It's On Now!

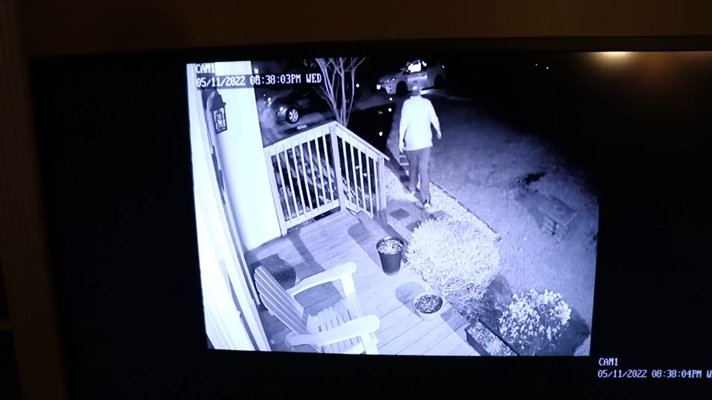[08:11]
He walks up. Oh, we should have known. JT got a hold of you, Joe. Yeah, when's the last time JT's actually even, like, texted you or called you? He was chasing. Where the heck are they? I can't even see them. You'll see them. See. It's right here at the back door. How many is you there? Fell? There is a lot of people there.